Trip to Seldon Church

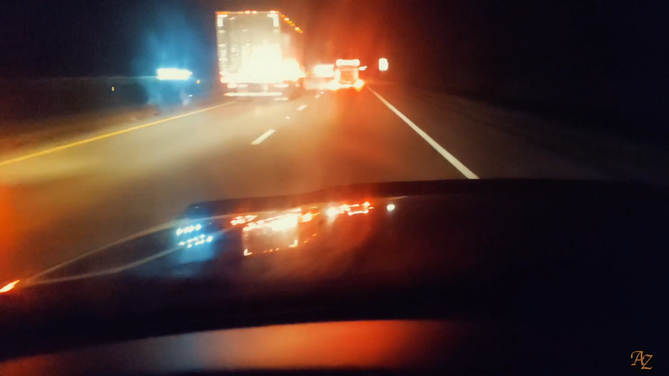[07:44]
And I can't get over. And this thing in front of me is done. Busted its tire. Got sparks flying all over the fucking place. They won't let me over. These assholes over here. What the heck? What the heck, people? Like, for reals, though.